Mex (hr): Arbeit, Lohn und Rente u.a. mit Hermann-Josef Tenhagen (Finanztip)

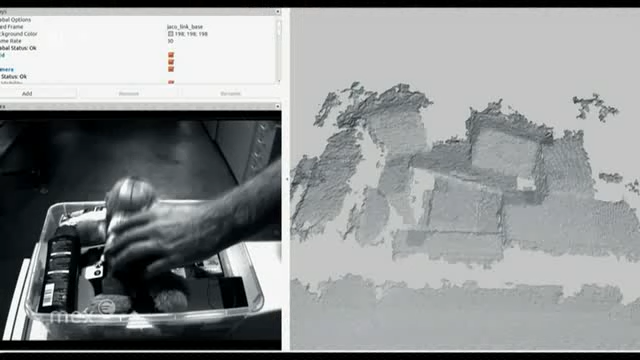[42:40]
Ob Buch oder Teddybär, völlig unterschiedliche Gegenstände erkennen, greifen, transportieren und ordnen.